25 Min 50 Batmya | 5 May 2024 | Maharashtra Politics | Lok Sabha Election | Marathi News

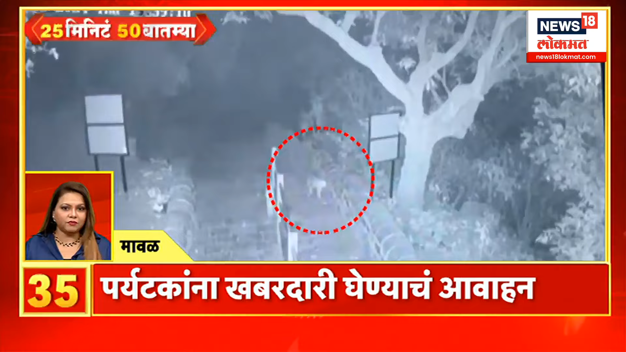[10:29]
किल्ल्यामधील पायऱ्यांवर फिरणारा बिबट्या सीसीटीव्ही कॅमेरामध्ये कैद झालाय. त्यामुळे आता नागरिकांसह पर्यटकांनाही खबरदारी घेण्याचं आवाहन करण्यात आलं. अहमदनगरमध्ये ओव्हरटेक करताना कारचा आणि एसटीचा भीषण अपघात झाला.